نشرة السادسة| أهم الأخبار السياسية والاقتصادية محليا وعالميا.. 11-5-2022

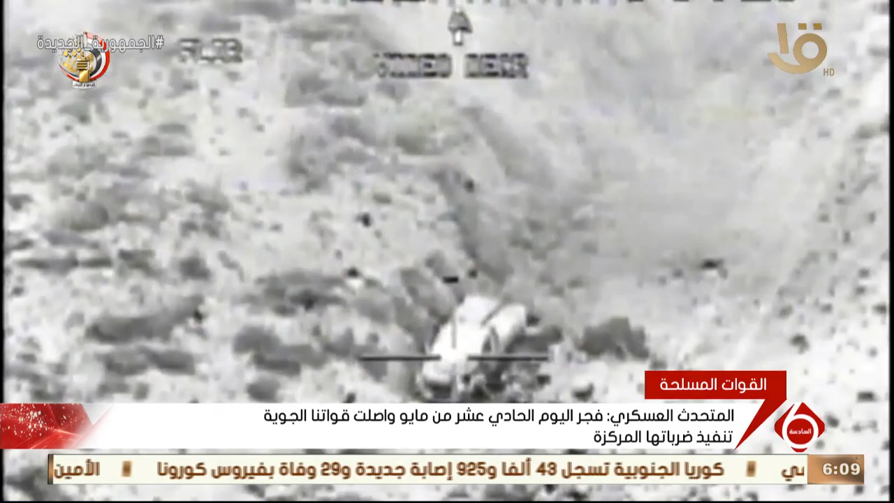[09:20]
المركزة مما أصفر عن تدمير عربة ومقتل سبعة عناصر تكفرية كما تمكنت قوات إنفاذ القانون صباح